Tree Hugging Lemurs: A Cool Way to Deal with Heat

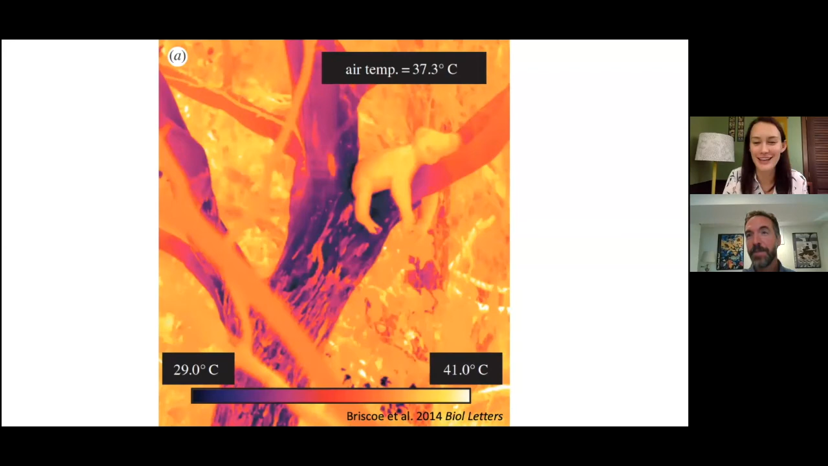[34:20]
On screen: scale top 41.0°C, scale bottom 29.0°C
Uh, for example, would new forest that has regrown after logging or another invasive activity be less able to cool lemurs than older, larger trees? Right. That's a great question. Thank you, Saskia. Um, so you can see, even just from the few pictures that I showed this, this is obviously quite a big tree,